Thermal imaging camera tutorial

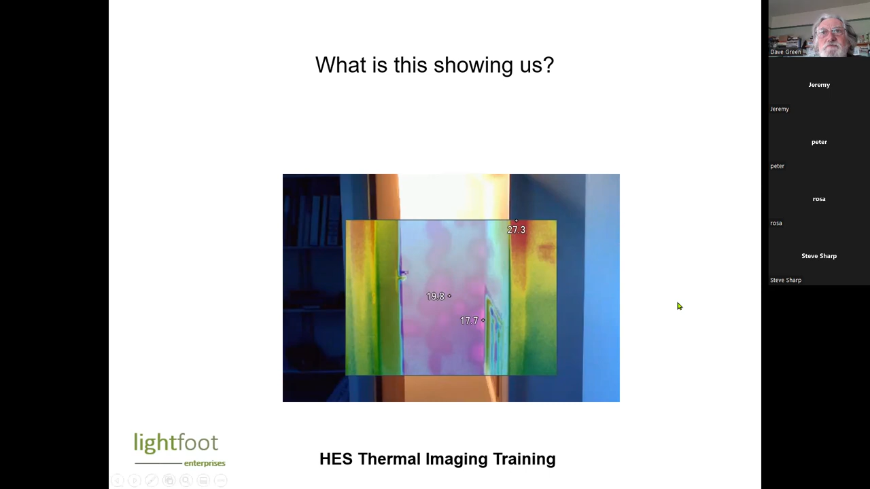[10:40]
I did check this wall from the outside as well, and it appeared that the cavity was filled behind that. This air gap is providing a additional thermal resistance, whereas the solid bits are colder. So, you know, you might find that you're getting damp and mold on, you know, spots on an external wall. If you tap it and it's plasterboard,
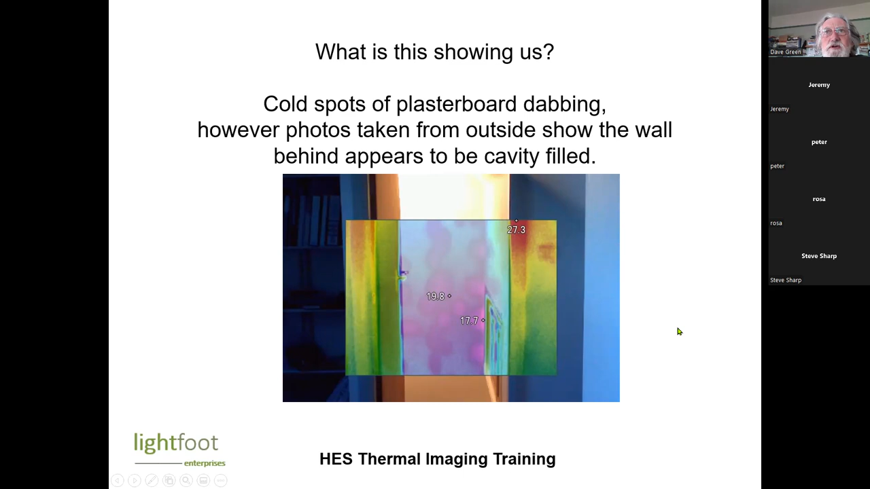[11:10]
it may well be that that's where the mold and condensation is occurring, where the plasterboard dabs are. So, any idea what this is showing us? Single glazed windows? Yeah. You can't see it so clearly on the chimney. Chimney, yeah. There's a bit on the chimney, and there's also this wall here.
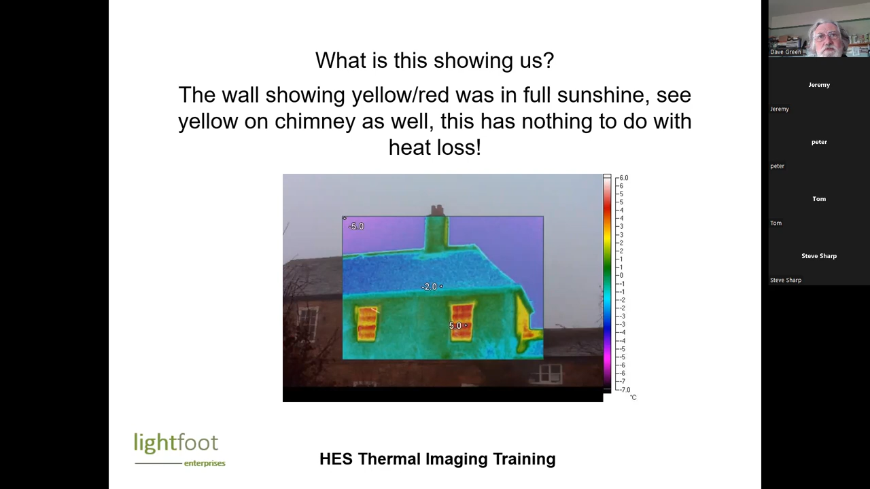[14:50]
cold spots are than. I mean, obviously sometimes, like the first image we saw with that roof, external one is useful, but actually I find internal much more useful. So this is our camera.
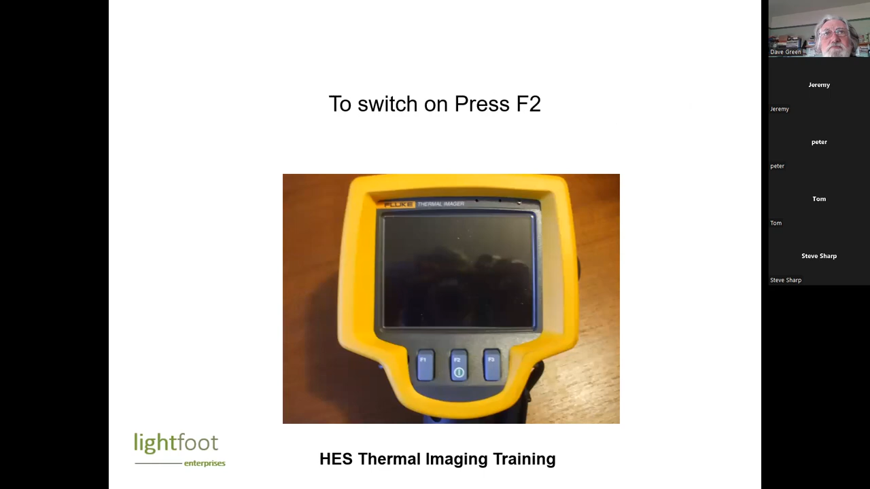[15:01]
I'm going to just flick through these, check that the battery level is okay. Open up the lens cap. It doesn't work very well with the lens cap closed for some reason. It does have a focus on it. This here allows you to focus the thing. And that gives you, if it's not focused,
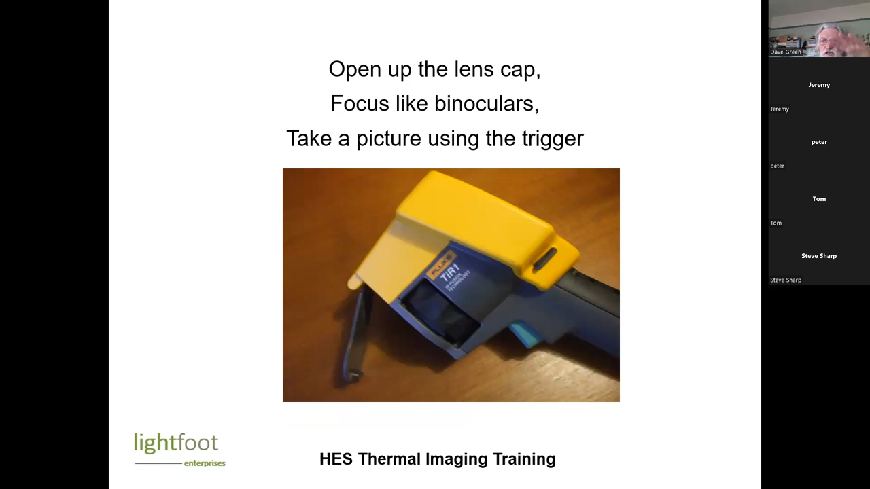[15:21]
then the thermal image and the normal image won't be in line. You press the trigger, that takes an image, and then you can, you've got an option to store the image or just press the trigger again and it will disappear.
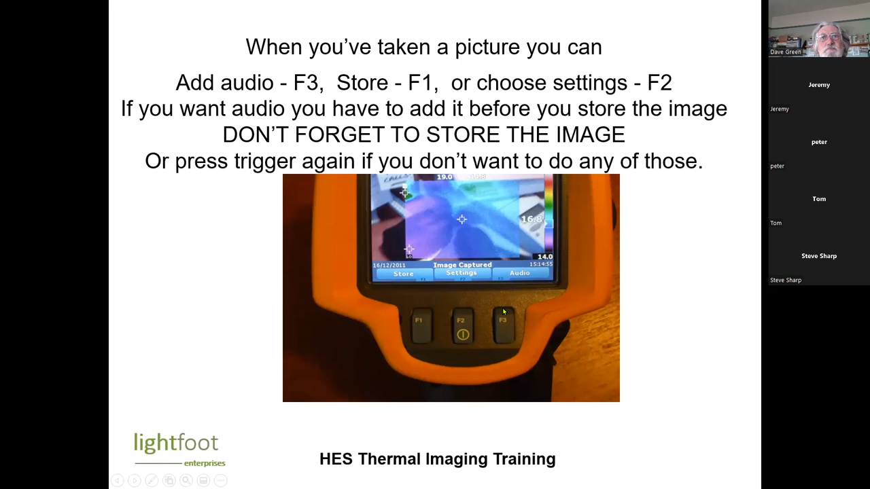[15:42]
So you've got to remember to store an image if you want to keep it. You can check on the memory, you can check on the settings for how the images are shown.
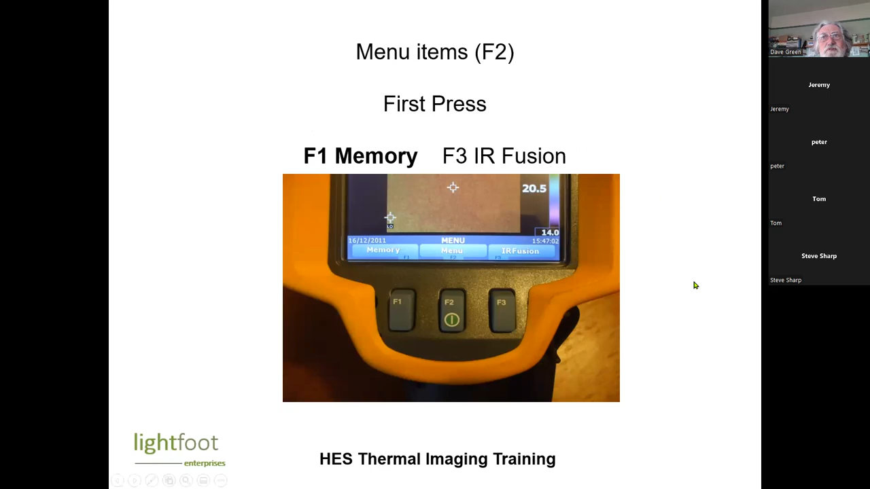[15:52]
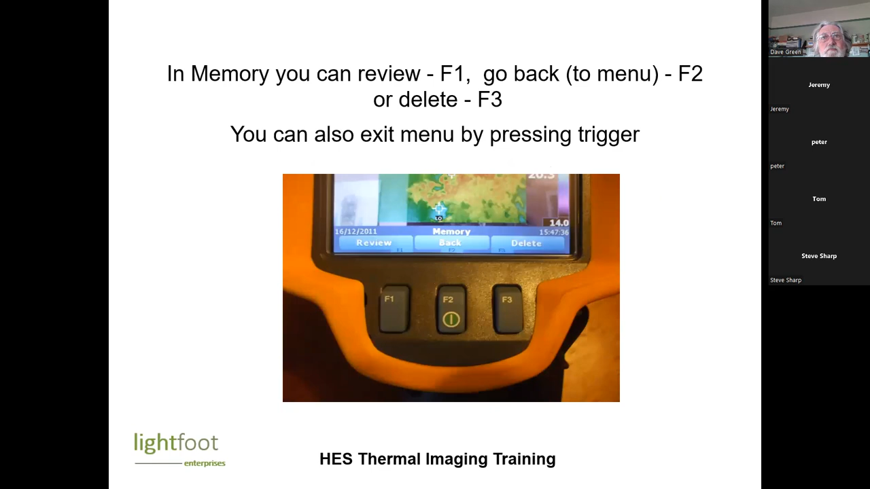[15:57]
There's loads of different stuffs in the menu. In the Fusion, there are six choices. We normally have it so that we've got a thermal image within a non-thermal image.
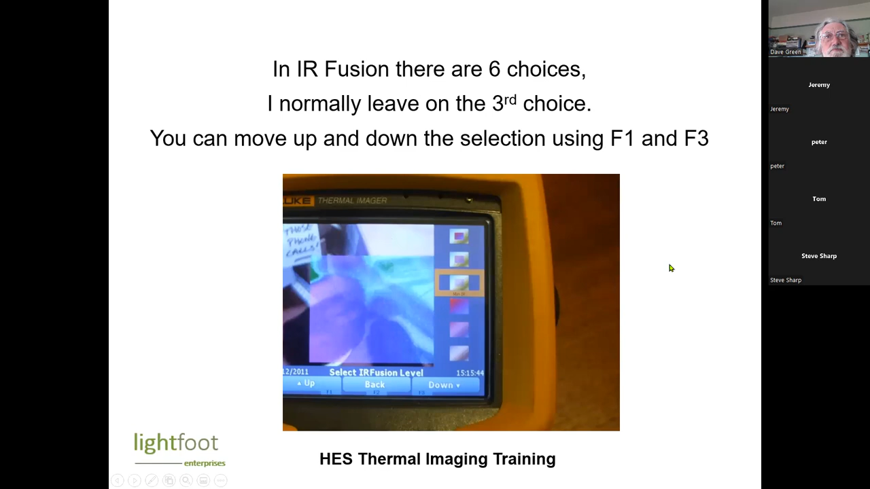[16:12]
That helps you to see where you're actually taking a picture of. And with this camera, we have a choice of either saving it as an IS2 file.
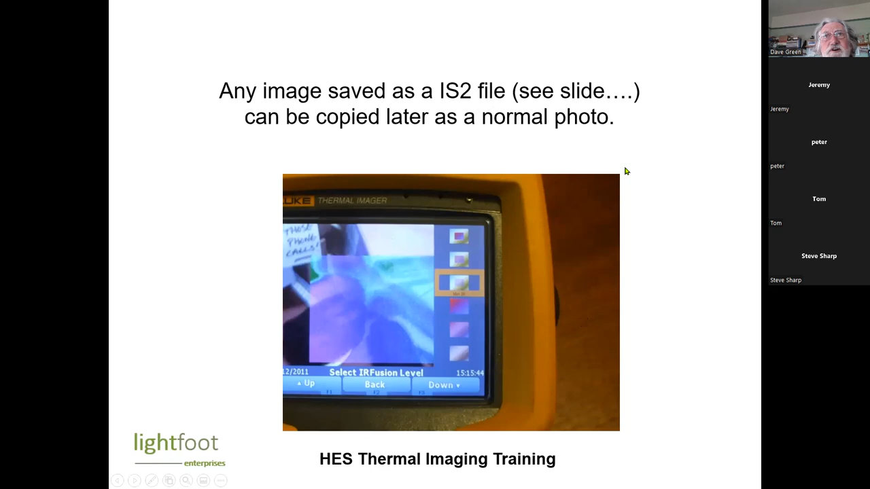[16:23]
Or I think, what's the other option? It does mention it somewhere, IBM or something. We can set the palette, we can set the range of the temperatures.
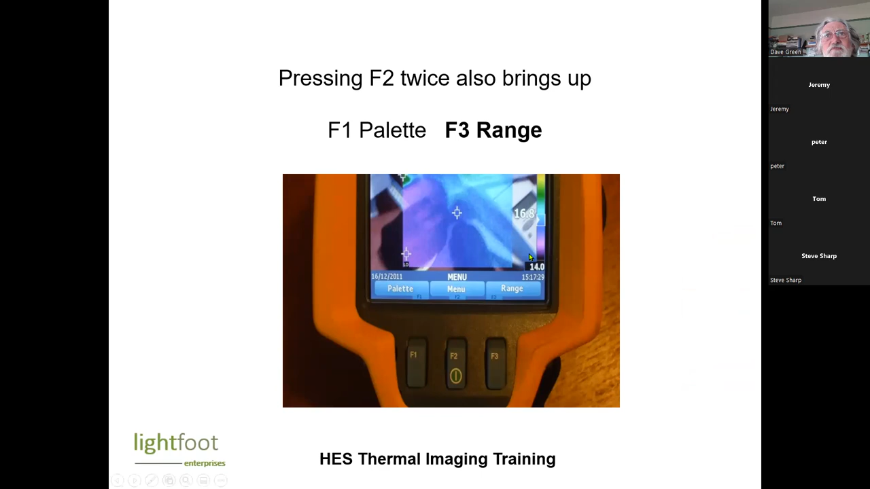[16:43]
With palette, you can get all sorts of different colors. So I quite like this sort of standard one.
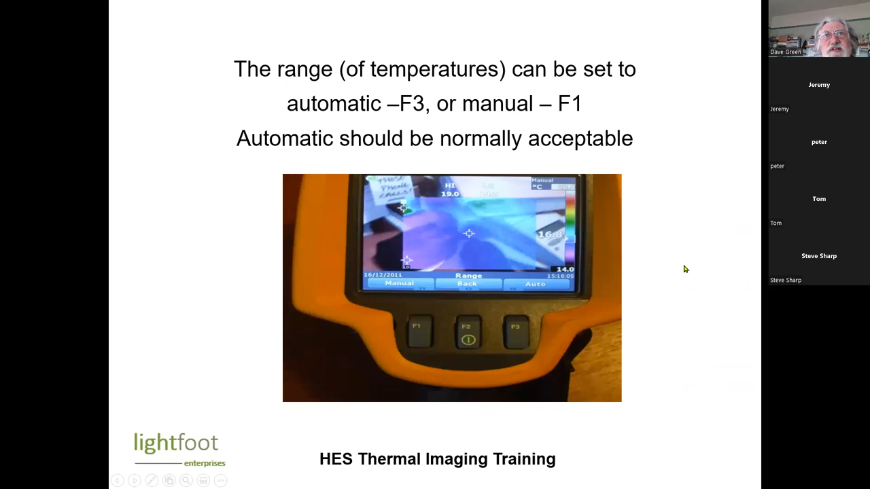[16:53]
For electrical work, they tend to do different.
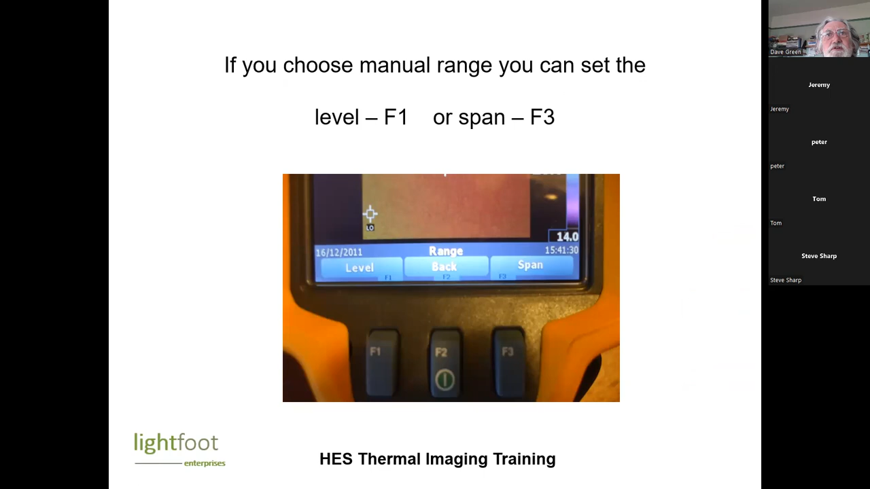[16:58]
So there's all sorts of settings here. As I say, we'll speed through that.
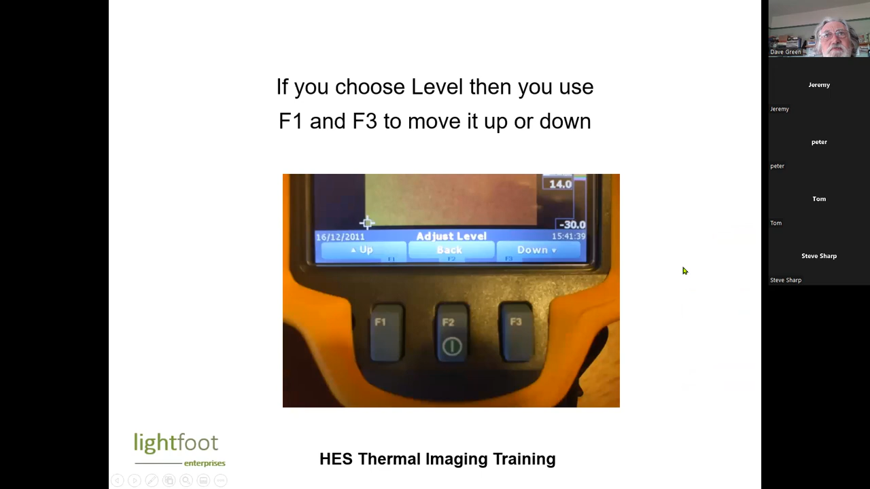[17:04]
But you can increase and decrease the span of the temperatures showing.
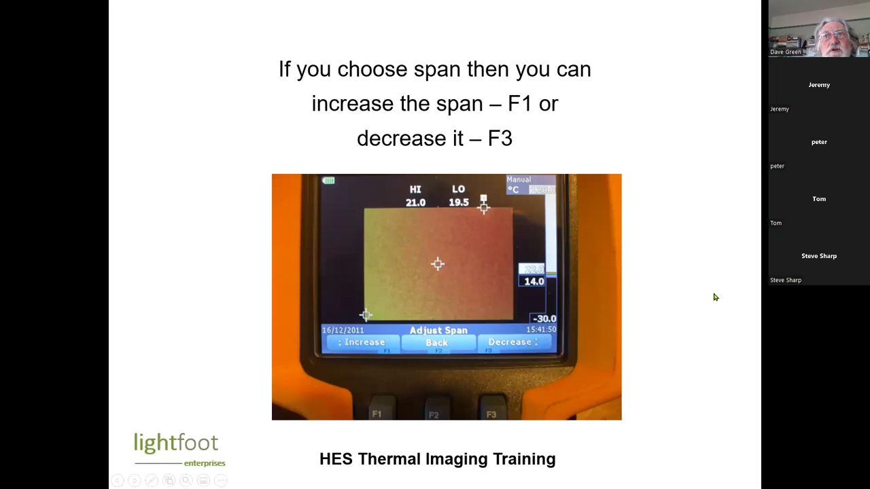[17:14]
If you have a very narrow band of temperature, then something can look really alarming when actually there's only a half or degree difference between your cold spot and your high spot. You can have these spot temperatures. So you can have a center temperature, you can have a high temperature and a low temperature.
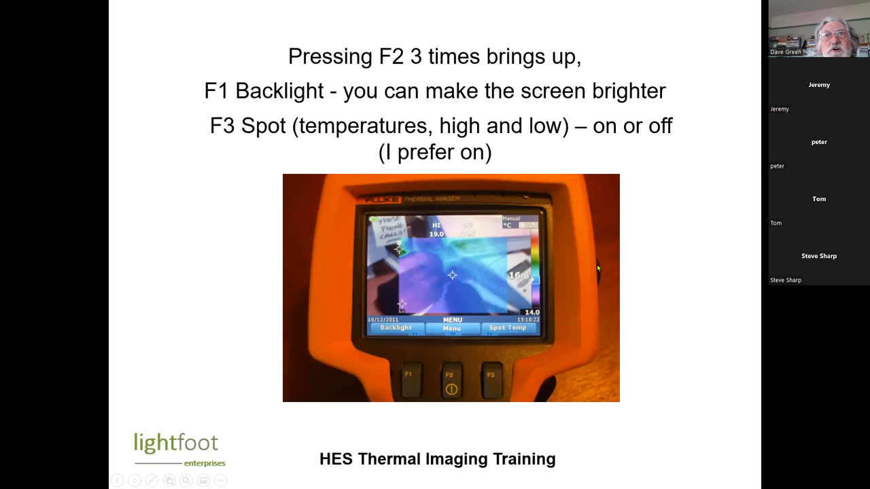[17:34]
You can of course do it in centigrade or Fahrenheit, but I would imagine most people would want to work in
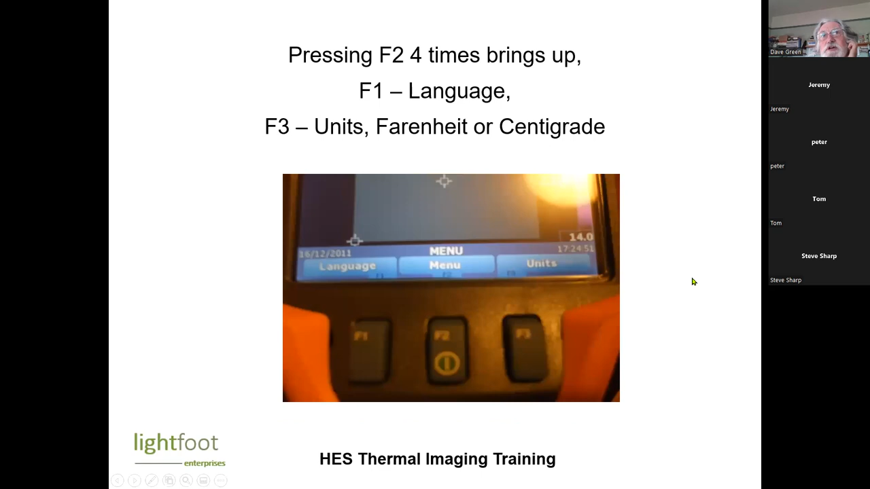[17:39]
centigrade these days.
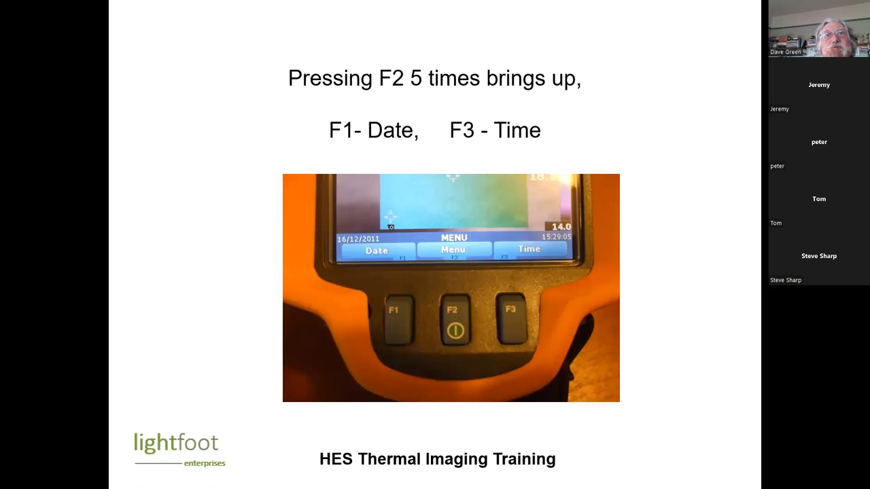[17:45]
You can set the date and the time. You can set the emissivity.
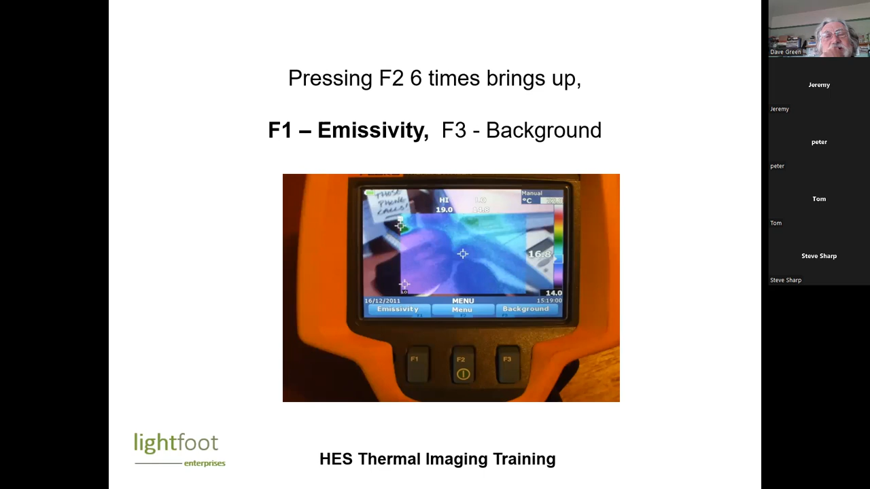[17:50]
Generally for most surfaces, I would leave it at 0.95, but if you are dealing with particularly shiny surfaces, you can alter that.